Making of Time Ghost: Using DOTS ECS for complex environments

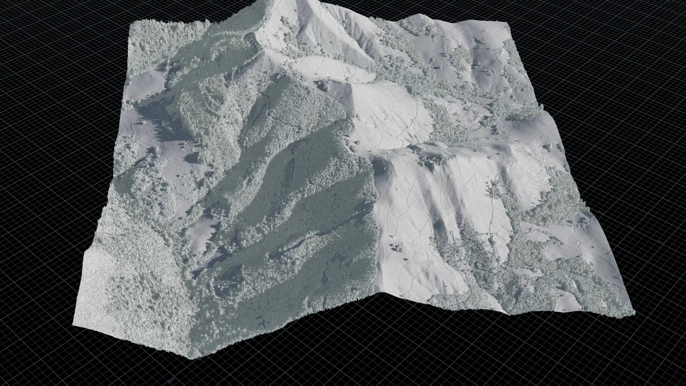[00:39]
These can be either lidars, drone scans, or manually sculpted terrains in Unity.
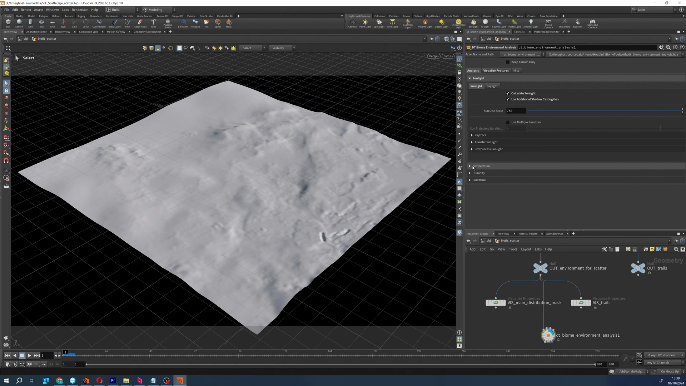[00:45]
For Houdini, we developed scattering analysis tools that automate asset placement based on landscape attributes.